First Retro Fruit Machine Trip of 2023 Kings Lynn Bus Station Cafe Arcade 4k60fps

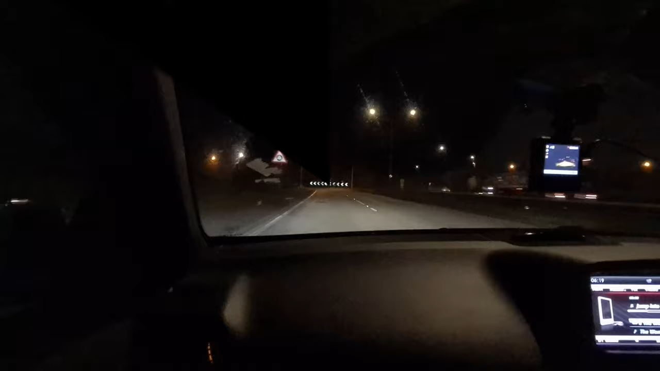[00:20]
The level of commitment to turn radio down, because we'll end up copyrighting the intro, won't we? 6:19 in the morning, look, and it is pitch black still. We've already crossed the Pennines and we are on the A57 at the moment, driving towards the A1, heading towards King's Lynn. There's a sign here. There is a sign there, you are absolutely correct. 2 miles from work, so I'd say it's like my kind of home territory, almost, this anyway.
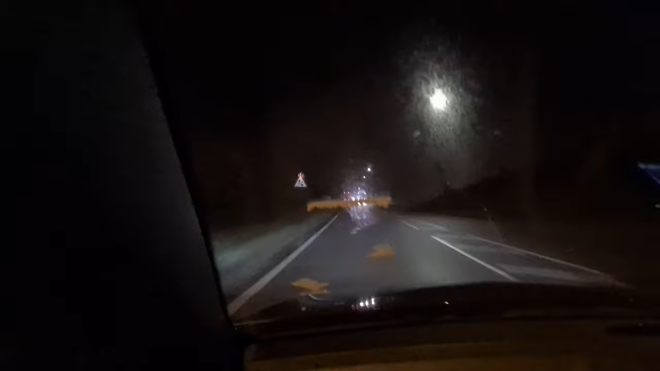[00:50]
Not quite, but not far off. Anyway, so we're heading towards King's Lynn for breakfast. We normally get a breakfast in King's Lynn, don't we? Should do.
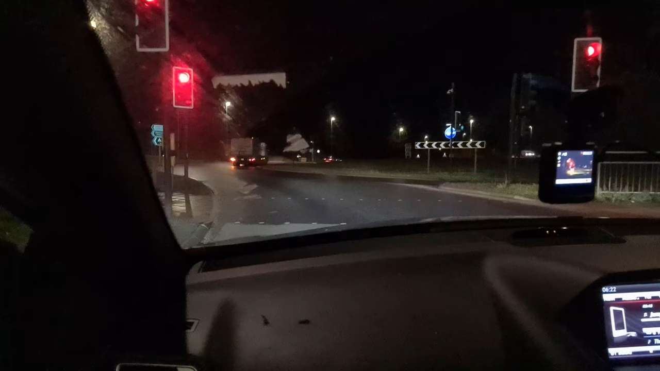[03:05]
So yeah, people did love the downfall video. I think in general people love the idea that we'd stuck out loads and loads of content over Christmas, and they had something to watch every day. And to be honest with you, I mean, I bury myself in work this time of year, so I don't really have chance to do a great deal, but I tried to answer as many messages as I physically could do. Is there a car parked up that? That's brilliant. Somebody's driven worse than me, just look. Oh, dear. Look, I mean, this guy's nailed it.